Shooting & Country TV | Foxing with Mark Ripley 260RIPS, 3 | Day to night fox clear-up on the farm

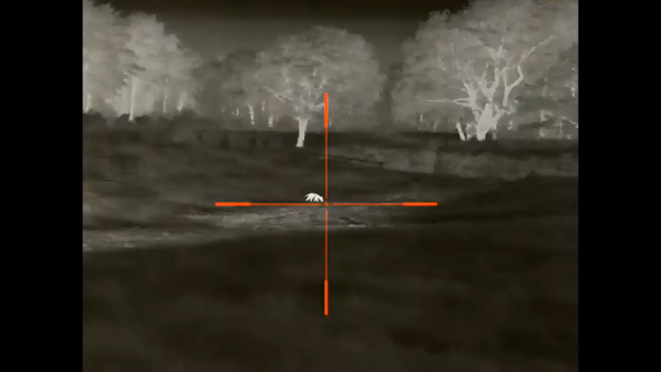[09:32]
Hey! Right, pleased with that. That was, we had a, well,
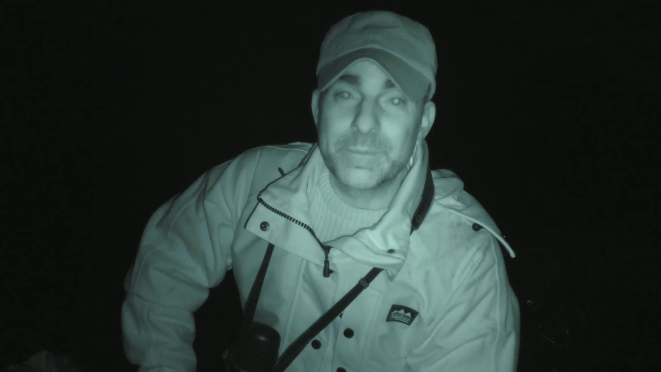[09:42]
we thought it was a fox, but it turned out to be a rabbit that we had at the back there.
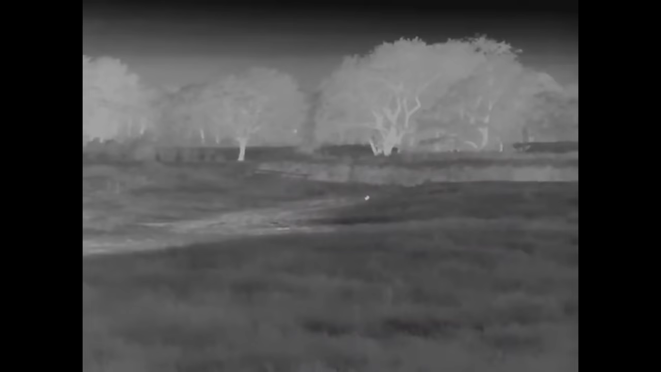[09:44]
We was watching it for a little bit and it wasn't moving. And we couldn't quite decide if it was a fox in the long grass or a rabbit down there.
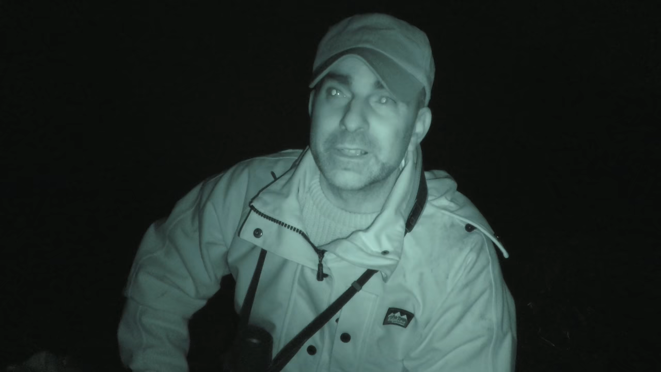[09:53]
So I started giving it a little squeak just to see if we could pull it in if it was a fox. And, it wasn't moving, and I just through habit, I had a little scan around with the thermal. It's always worth having a scan around the thermal when you're calling, because you might be calling one that's sat out in the distance, and you get another one just turns up out of the hedge right next to it.
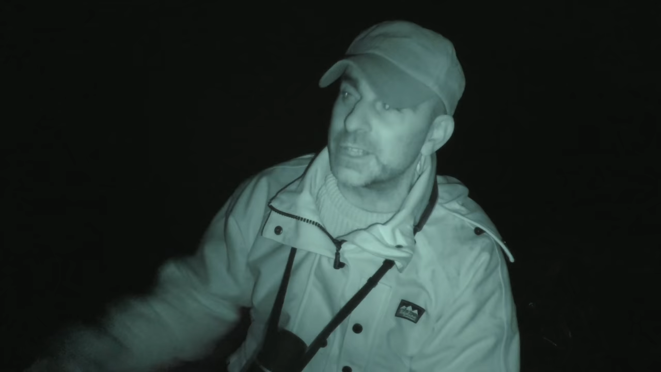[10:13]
So I had a quick pan around with the thermal, and then spotted another one that was out, sat on top of the chalk right by the earth on the edge of the wood. So kept squeaking. Eventually, it came down the chalk and started coming across the field.
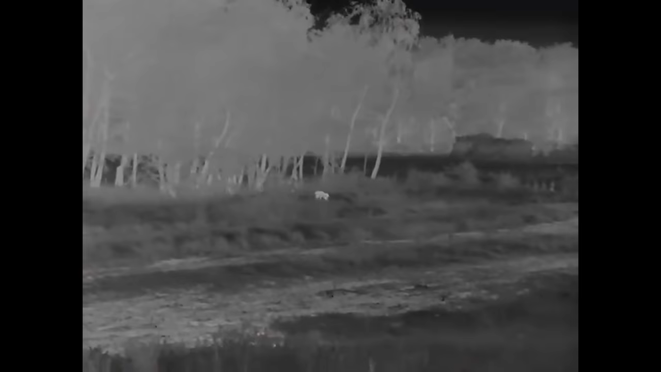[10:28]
And I was able to knock that over. It's about 140 yards, something like that, just over 140 yards.
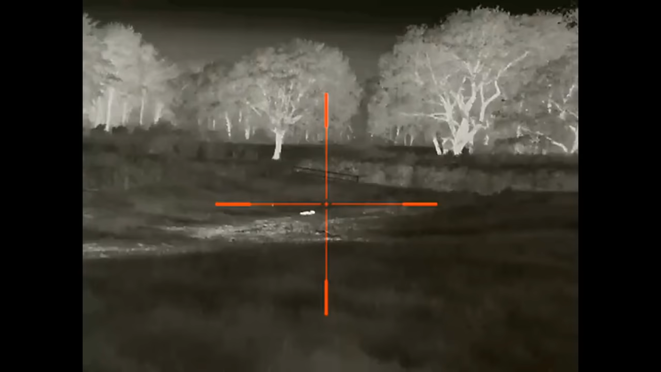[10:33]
And yeah, the Remington done the business, 243 round, and another one down. So, really good result.
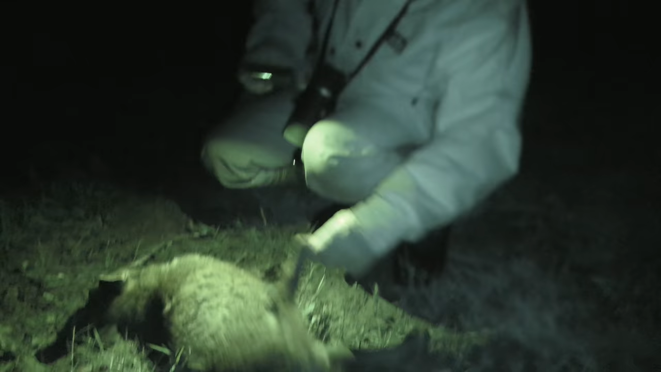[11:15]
Excellent, that's the dog fox, so that's really good. So we've got the dog, the vixen and the cub.
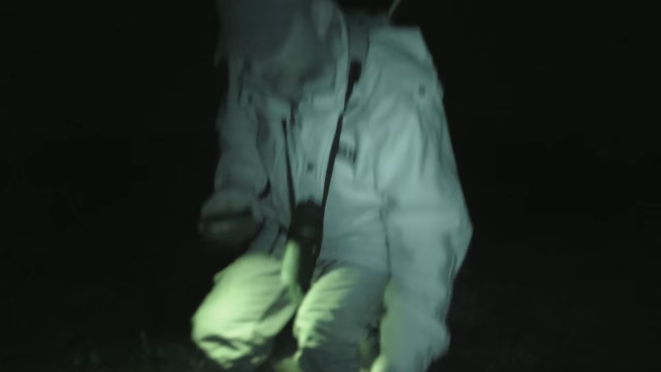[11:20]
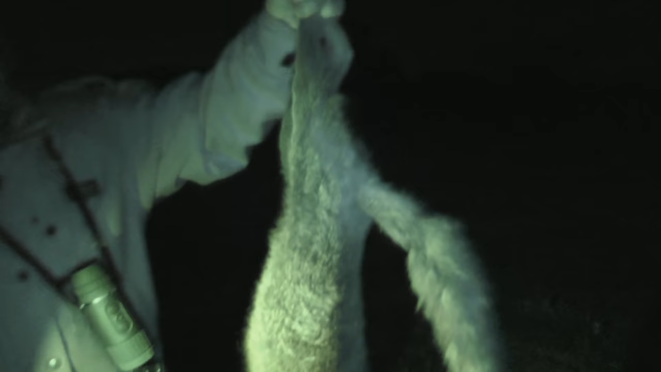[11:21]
It's quite a decent fox, that.
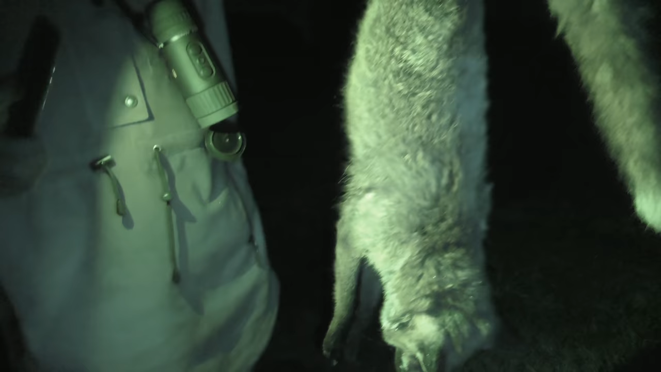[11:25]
That's good, because that's all the that's basically the whole sort of family that we've seen up here. We haven't seen any more than that. But I think what we'll do is we'll put the Fox Pro cooler out and just give it a little go, just to be sure.
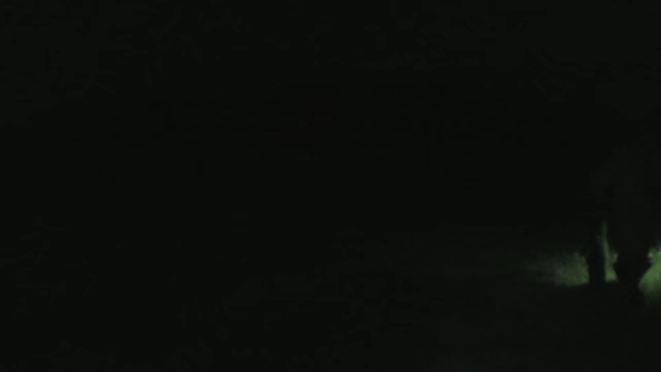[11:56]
tight, so this looks like a good place to put the cooler.
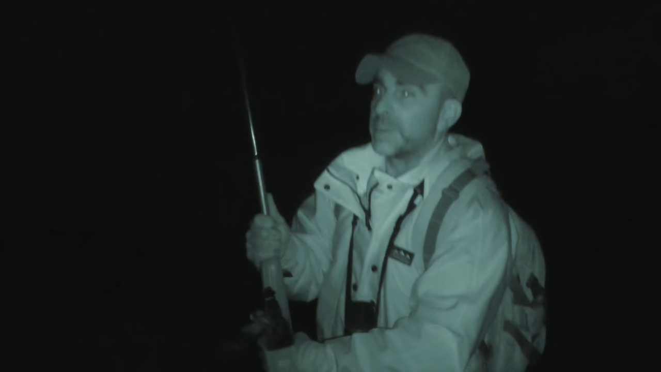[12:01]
It's probably only about 60-70 yards from the silage there, but if I put it here, and I've still got a good view, and it's going to be in range for the remote on it.
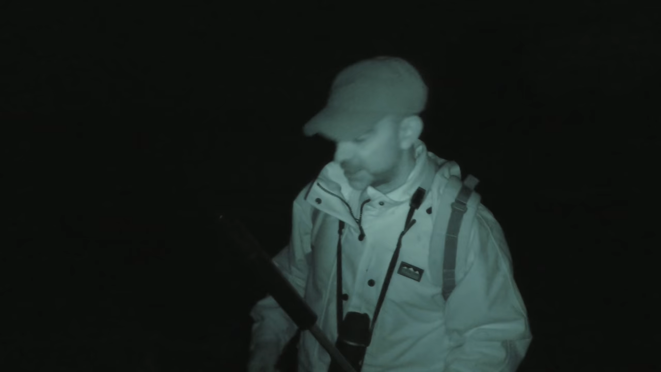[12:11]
And, yeah, so I think it comes in, we'll see it coming in in plenty of time. Grass is all short here, so that's perfect.
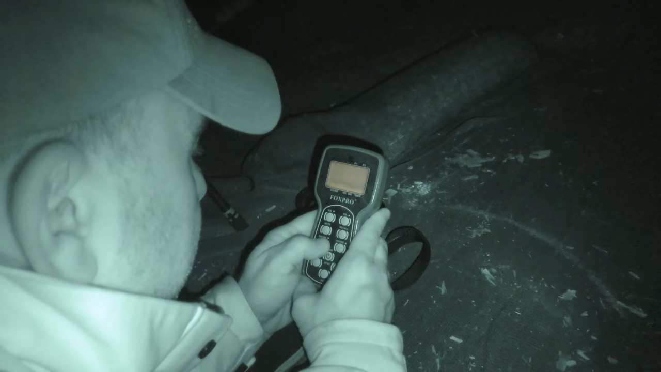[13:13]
Okay, well, it's got juvenile red foxes. I'll go with that one.